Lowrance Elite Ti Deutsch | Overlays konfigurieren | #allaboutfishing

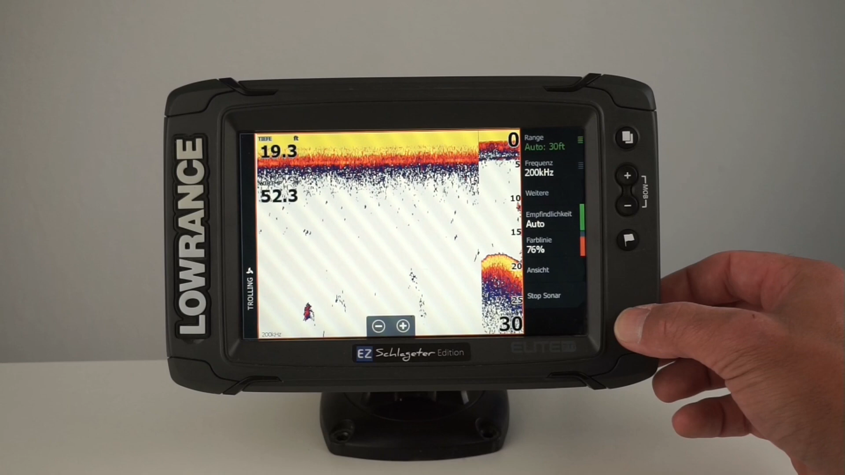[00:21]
Und wie man das konfiguriert, das zeige ich euch jetzt. Ich klicke jetzt erst einmal auf den Power-Button, um in unser Quick-Menü zu kommen und dann steht hier Overlay-Daten. Ich kann sie hier an- und ausschalten, also dass sie mir eingeblendet werden oder auch nicht.
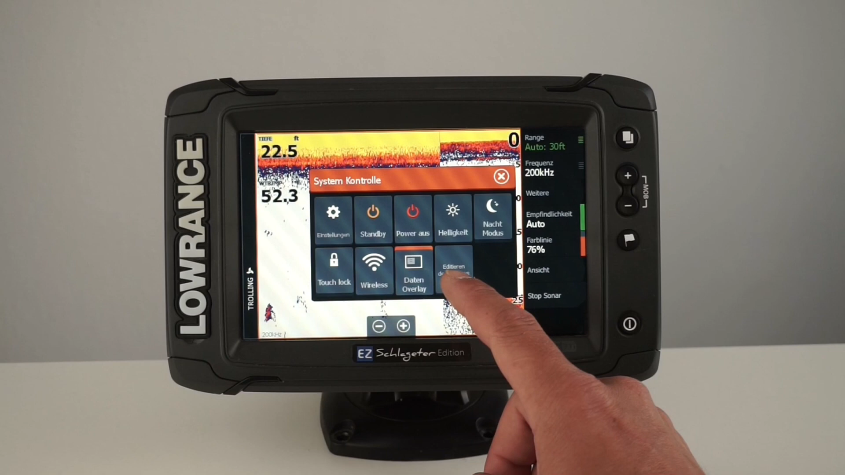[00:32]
On screen: depth 22.5 ft
Und wenn ich auf rechts daneben Edit Overlays gehe, schon seht ihr hier oben ist die Tiefe blau umrahmt. Was kann ich jetzt einstellen? Ich gehe jetzt hier auf Konfigurieren und schon kann ich sagen, ich möchte oben angefangen vom Typ her digital oder analog. Bei analog kriegt ihr jetzt hier zum Beispiel eine Uhr angezeigt, digital kriegt ihr die Zahl angezeigt. Die Größe kann ich bestimmen auf xs, also ganz klein, klein, medium, groß und xl.
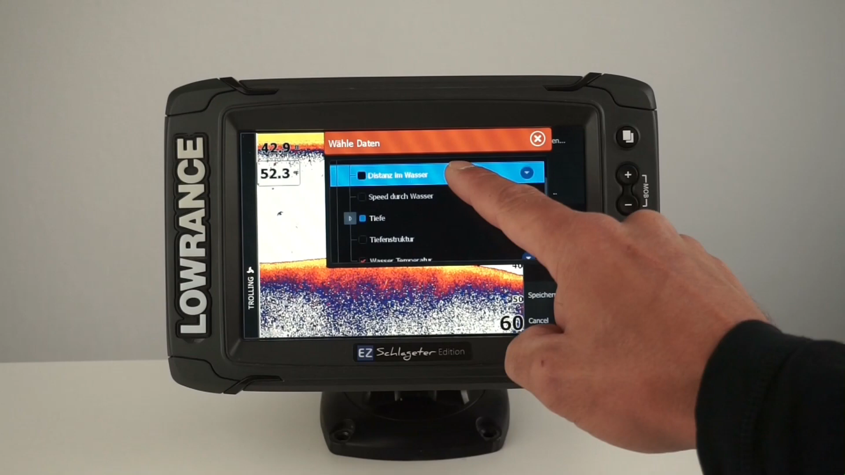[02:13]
Von GPS über Höhe, Kurs über Grund, Position, Navigation, Sonar und sogar die Zeit.
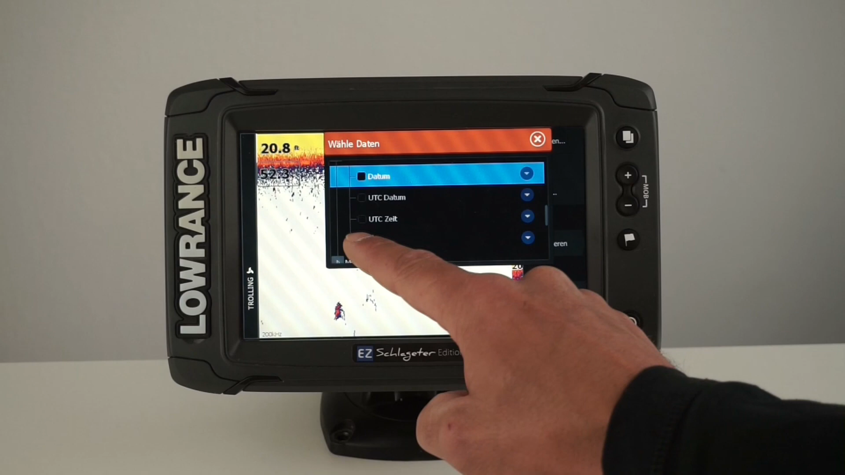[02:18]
Da einfach wirklich mal durchscrollen und gucken was es gibt, was für euch von Nutzen ist.